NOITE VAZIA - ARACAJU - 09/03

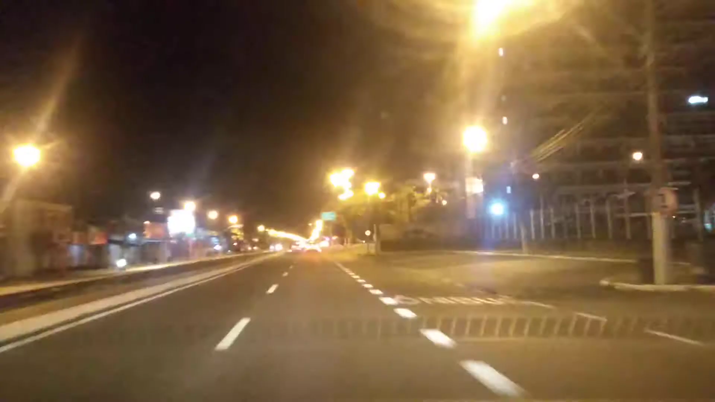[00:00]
se spasowa. Continuamos aqui na Avenida Rio de Janeiro, antiga Rio de Janeiro, Avenida Augusto Franco. Isso aqui é saneamento. Avenida bem, bem conhecida, bem, bem movimentada na cidade.
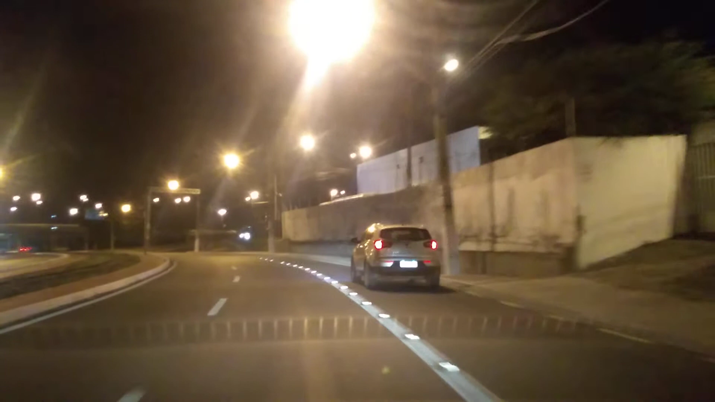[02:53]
Parada aqui. Vou até ver aqui. Preferências e tal. Tá tudo certo aqui. Viaduto Manuel Celestino Chagas. Olha o viaduto aqui.
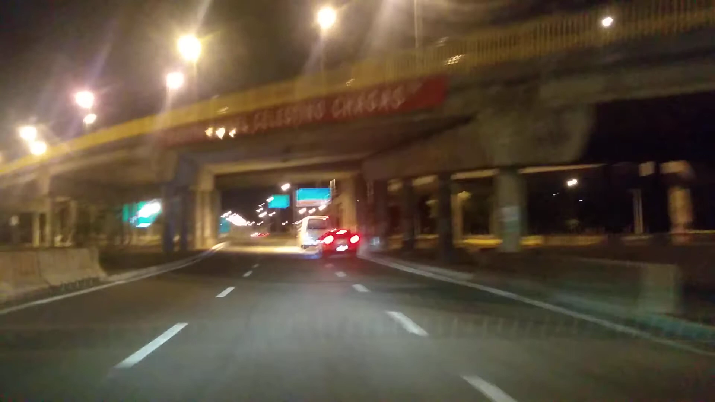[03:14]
Passando por debaixo do viaduto, vamos fazer o retorno. Aqui. Vamos voltar pro mapinha da demanda aqui. Que nada tá acontecendo. Tem chamada, não tem nada. Aí o viaduto de novo. Viaduto com
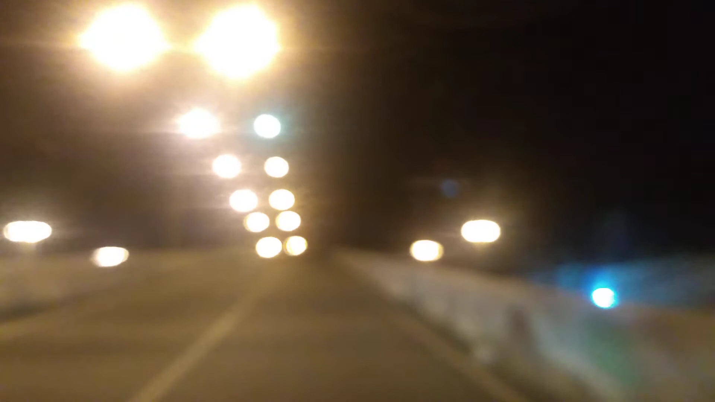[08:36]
Olha o viaduto aí, passando na sexta marcha em cima do viaduto. 52 km por hora. Aqui já teve um acidente muito grave há anos atrás. O cara decolou e bateu num poste lá embaixo.
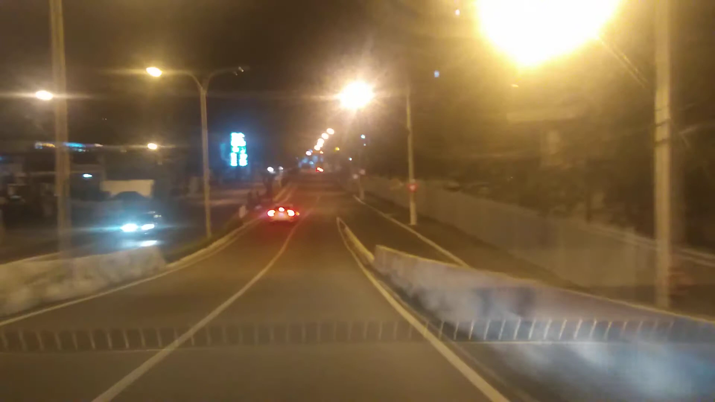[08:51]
Tem que passar devagar. Você decola. Continuamos aqui. Aqui é Francisco Porto. Aqui é a Avenida Francisco Porto também, muito, muito movimentada na cidade. Nada de chamar. Eu tô seguindo o mapinha aqui. Agora eu tô fora já.
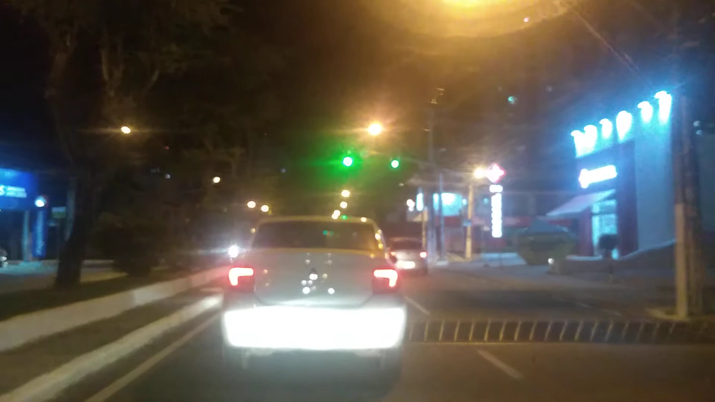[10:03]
Vamos aqui pegar a Avenida Beira-Mar. Aí a gente passa pelo Batistão, doido. É melhor pela Tânia, mas eu acho que vai chamar também.
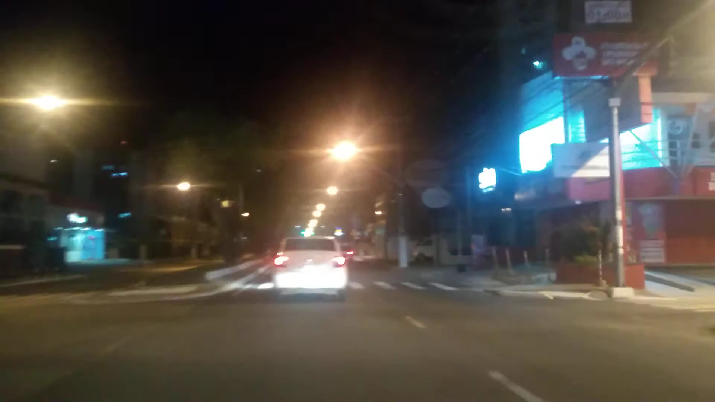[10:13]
Acho melhor a gente pegar as misas ali antes de passar pela rua Itabaiana. A rua das garotas de penca. Linguiça, né? Deixa eu entrar aqui na Jorge Amado.
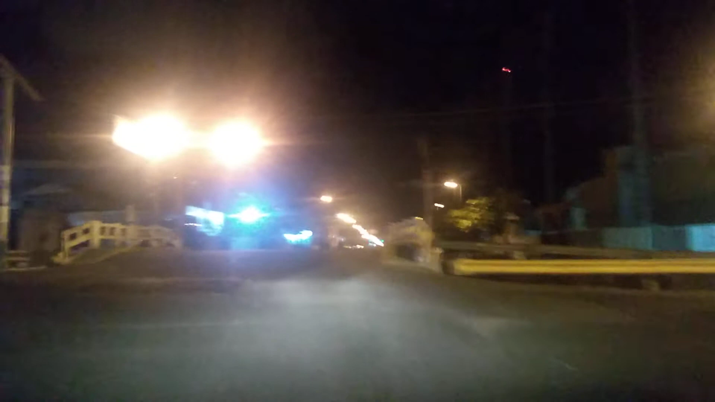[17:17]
Tô passando aqui pelo Batistão à noite, né?
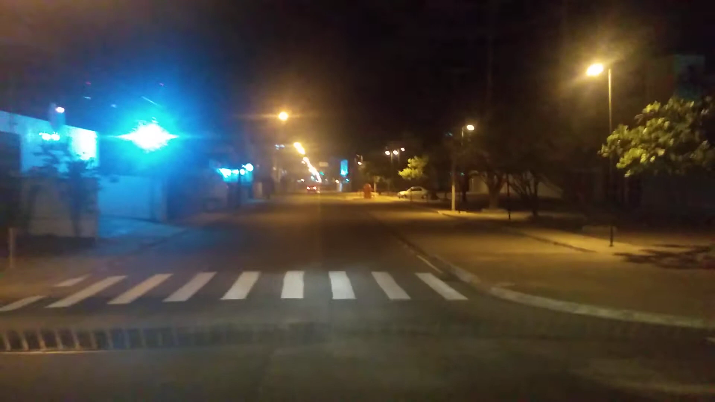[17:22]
Dia de jogo aqui fica bem movimentada, cheia de torcida organizada, torcida de um lado, torcida organizada do outro. E o bicho pega aí, dentro e às vezes fora também. Que é a rua Cedro, né? Mais à frente nós vamos pegar a rua Itabaiana, é uma rua bem conhecida também. Estamos voltando pra casa aqui à noite. Acho que nem a mulher de penca aí.
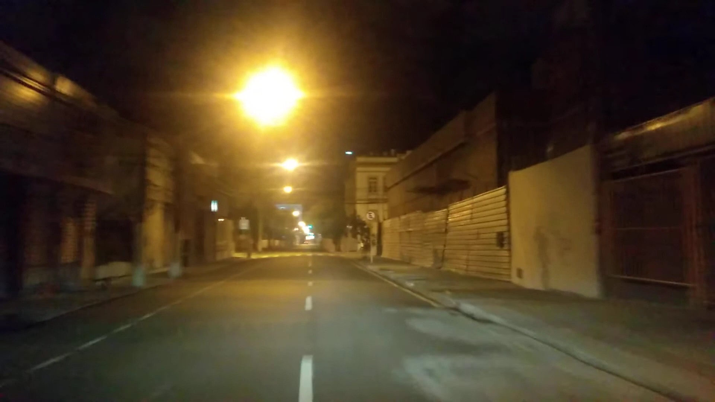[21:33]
Se tiver uma mulher que é outra, as meninas estão no olha lá, tá vendo? Aí tudo aqui é ponto de prostituição. Ninguém sabe se é homem, se é mulher, acho que é homem. Olha lá, tudo de penca. Já estão chegando no centro da cidade. As mulheres aqui só ficam no cabaré, as de penca ficam na rua. É homem, né?
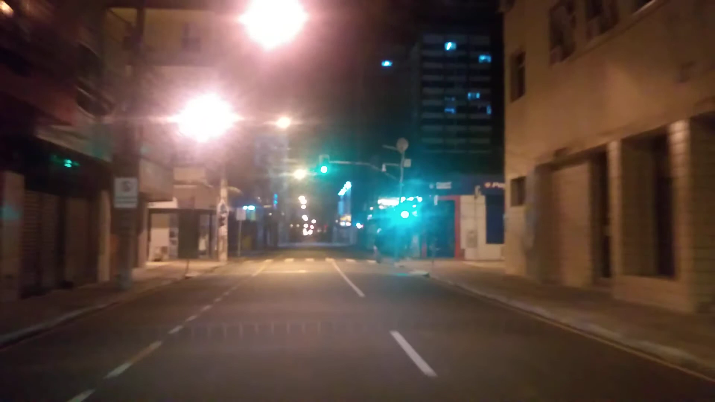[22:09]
Isso aqui à noite é muito perigoso.
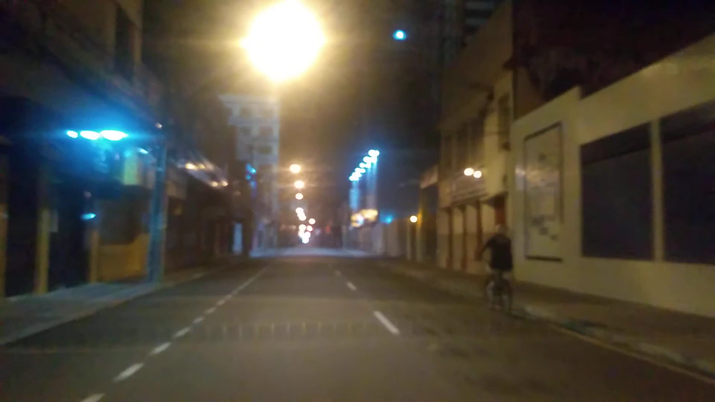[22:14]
Tá muito cracudo ali perto do Banese. Muito morador de rua também. Às vezes tem umas confusões aí entre eles.
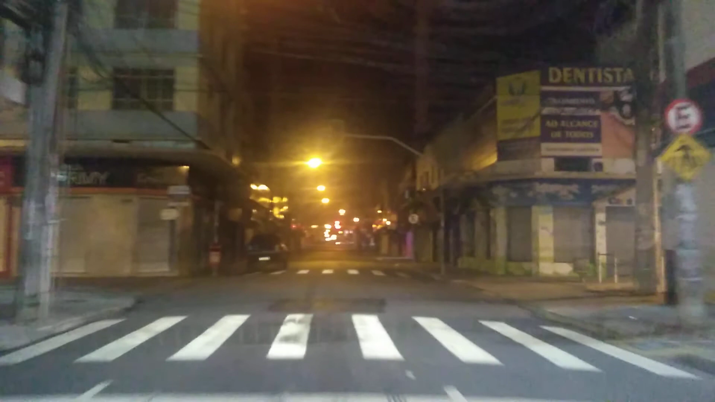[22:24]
É ponto de prostituição à noite aqui.
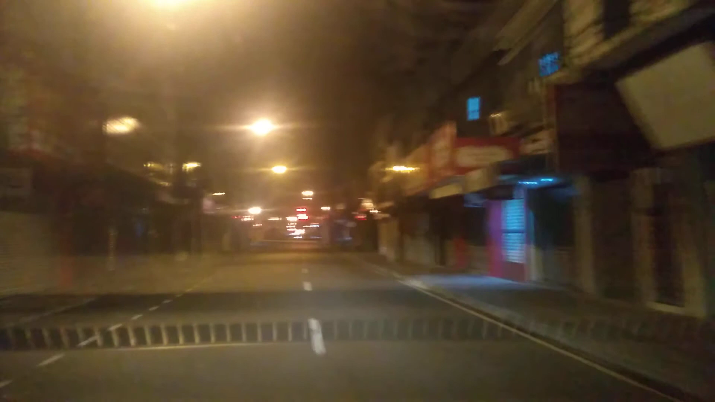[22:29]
Tá parado, mas tem de cada esquina aí, meu amigo. É penca pra tudo que canta aí.
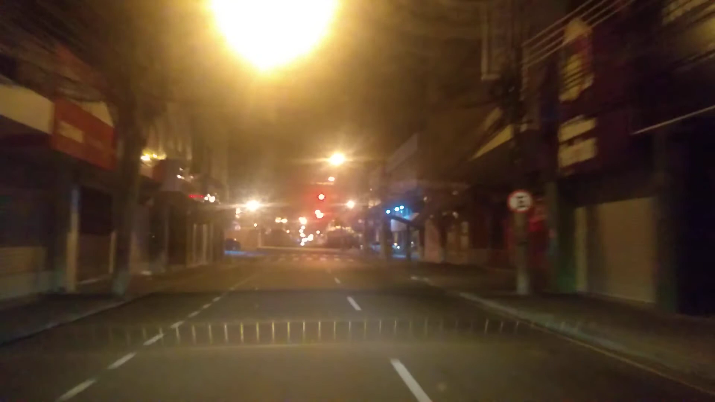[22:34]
É carro, penca de banana. Cheio. Quem gosta? Olha como é que tá. 11 horas. 11 da noite. 23 horas. Aqui é o centro comercial da cidade. Aqui de dia tem que ter paciência pra andar aqui a pé de casa, de qualquer jeito. Tá vendo aí, galera? Nada do aplicativo tocar.